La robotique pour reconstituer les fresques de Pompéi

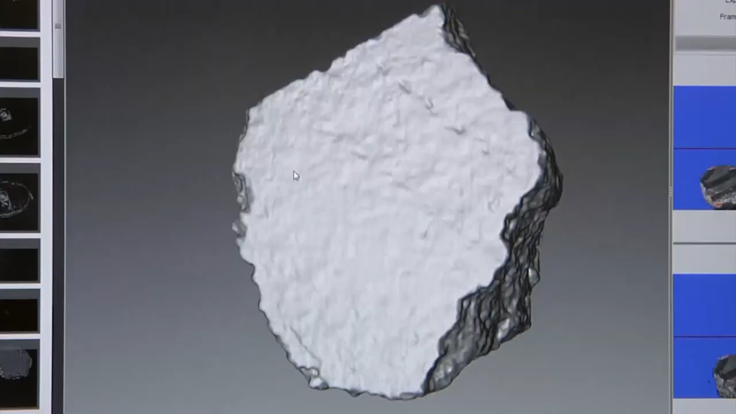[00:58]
Les chercheurs espèrent mettre au point un robot équipé de bras mécaniques capable de scanner les fragments,
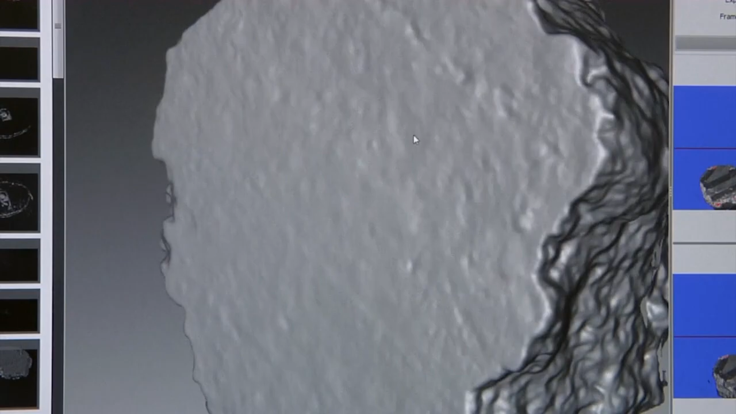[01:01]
les reconnaître via un système de numérisation 3D et les placer chacun au bon endroit.